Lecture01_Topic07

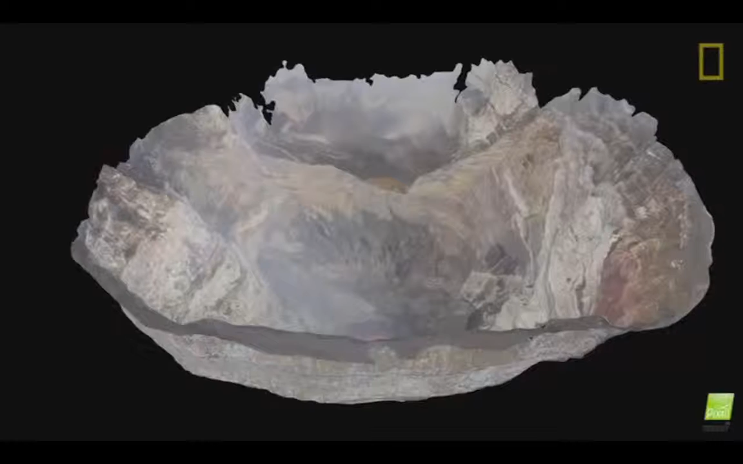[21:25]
using a specialized software to render the first of its kind 3D model of the volcano from inside.